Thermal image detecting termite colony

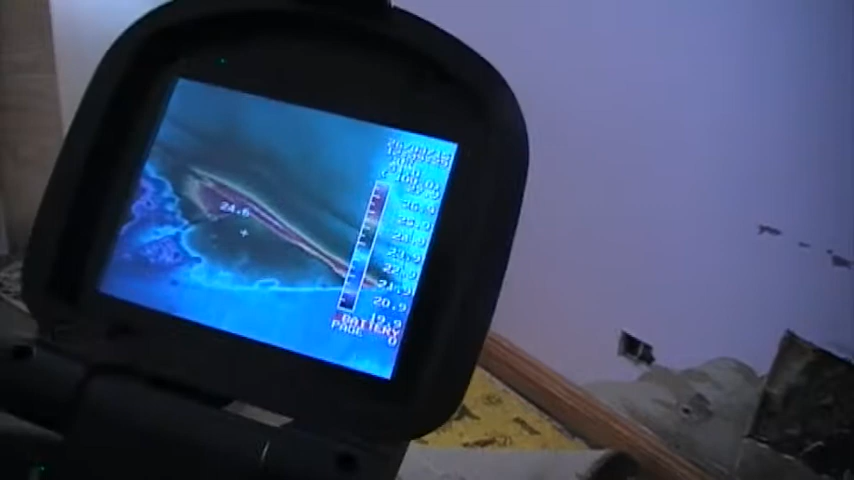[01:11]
commas the hotspot the area where there is quite a difference
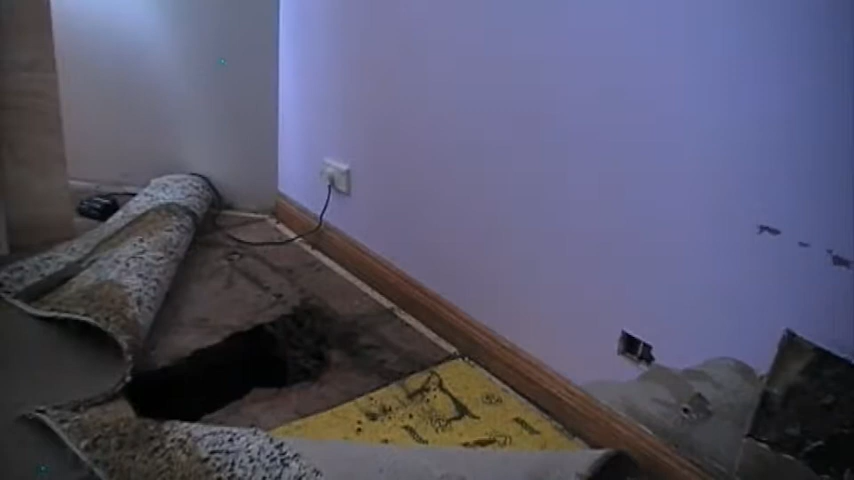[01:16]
in temperature there we are there
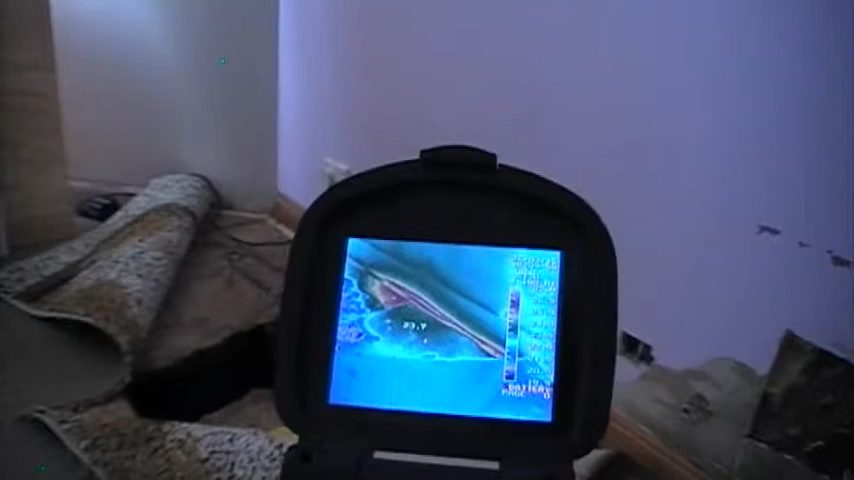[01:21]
this is because the area around